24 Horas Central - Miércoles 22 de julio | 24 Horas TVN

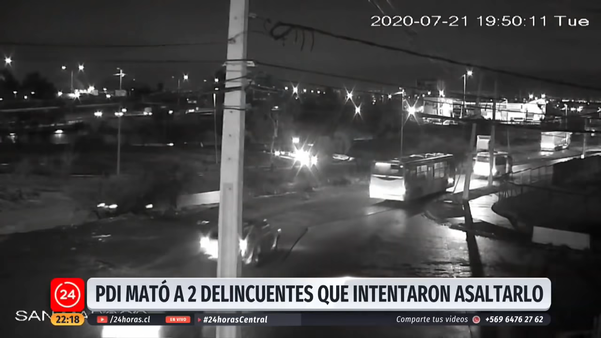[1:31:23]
Son interceptados por un vehículo que
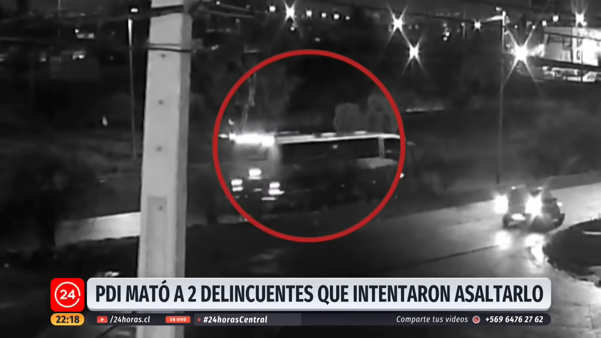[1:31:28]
obstruye su andar por el frente y otro vehículo en la parte posterior.
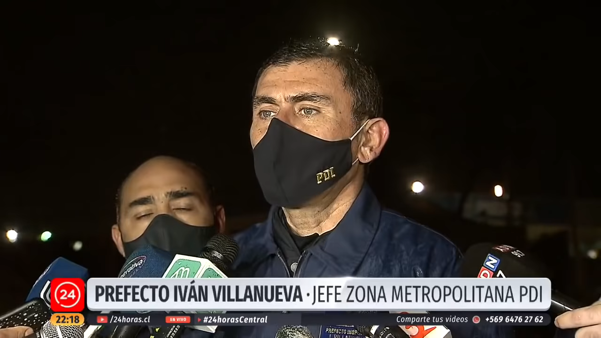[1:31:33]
Del primer vehículo baja un hombre armado que intimida a la copiloto. Instante en que el PDI que iba manejando baja y le dispara 2 veces, cayendo el delincuente.
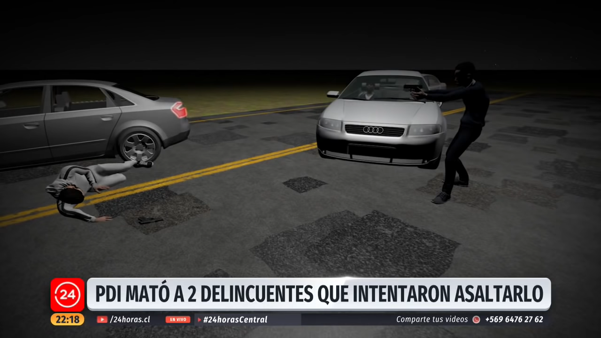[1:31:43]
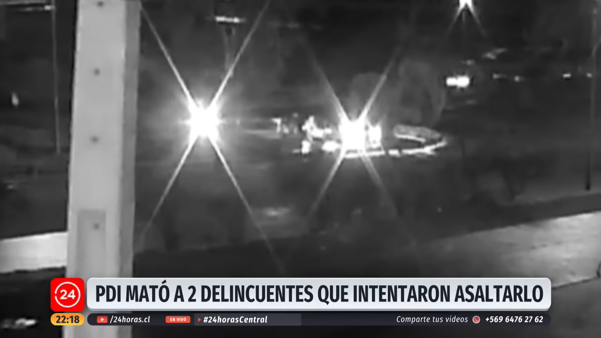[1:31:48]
Desde el otro vehículo bajan otros 2 sujetos armados, donde se enfrentan con el oficial policial, quien nuevamente hace uso de su arma de fuego. Uno de ellos cae al piso, quien posteriormente huye del lugar herido, al parecer. Y otro sujeto que conducía el segundo vehículo trata de arrollarlo por segunda vez a este oficial, quien resulta con varios impactos de bala,